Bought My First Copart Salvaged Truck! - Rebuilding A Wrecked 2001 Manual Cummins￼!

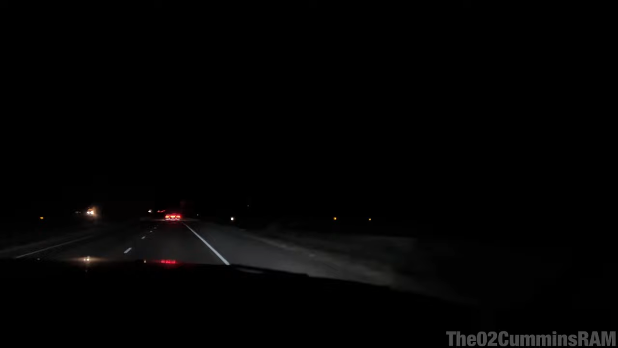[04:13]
And look, Cummins is still back there. There you go. And we got some serious storm coming through, so I'm pretty excited. I love it when it storms, because, you know, from Arizona, none of this happens. There ain't no such thing as a storm. So look at all this lightning. Just awesome. At least the truck is getting washed. Oh, yes.